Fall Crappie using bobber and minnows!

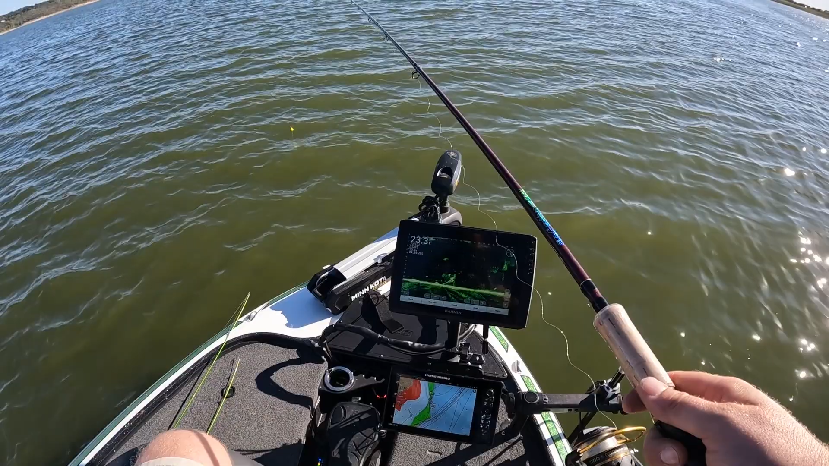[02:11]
And what we're gonna do is, first thing I'm gonna do is check the pile. So I'm gonna let that bobber sit there. I'm gonna float over the pile. I'm gonna start high and I'm gonna work my way down. There's several ways that you can go about locating brush piles. You can use live scope like we use.